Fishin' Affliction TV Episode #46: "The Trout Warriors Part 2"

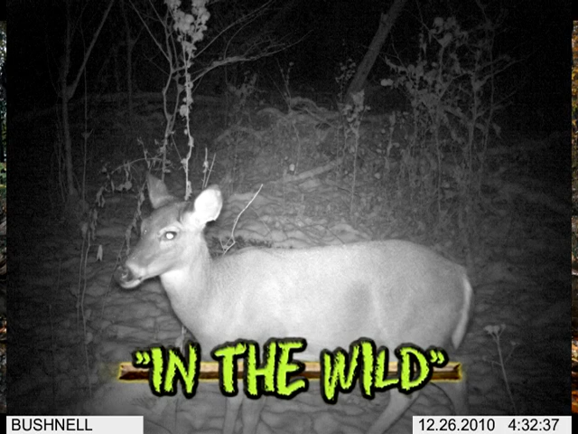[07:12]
And this very last picture, well, it is just beautiful. I like to call it two doe in the snow on Christmas day. What a great picture from that Bushnell game camera. Folks, you can send your pictures to pics at fishandaffliction.com and be sure to check out the picture galleries there at fishandaffliction.com and send us those pictures,